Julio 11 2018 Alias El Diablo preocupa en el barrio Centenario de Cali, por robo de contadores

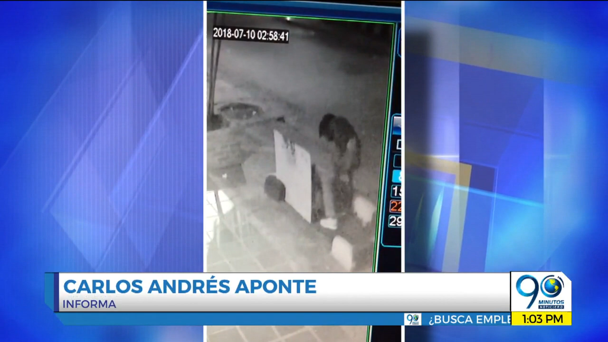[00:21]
Es un habitante de calle que se dedica al robo de contadores en barrios como Santa Mónica, Versalles, Granada, El Peñón y Centenario.